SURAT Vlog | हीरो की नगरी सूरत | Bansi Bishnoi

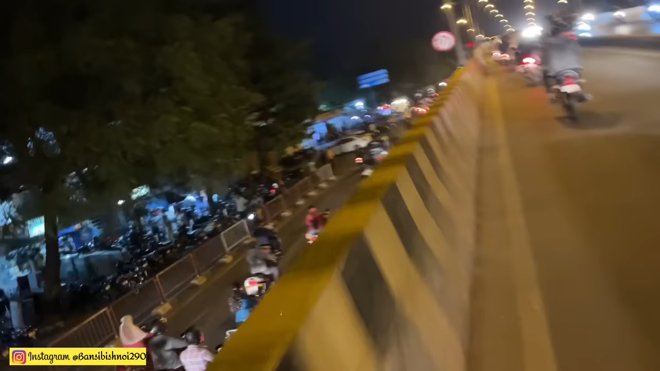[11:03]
अब नीचे ब्रीज के उचतरा है अब देखो यह सूरत के हाल है सामके साथ बजे कहीं नीकलने का नहीं है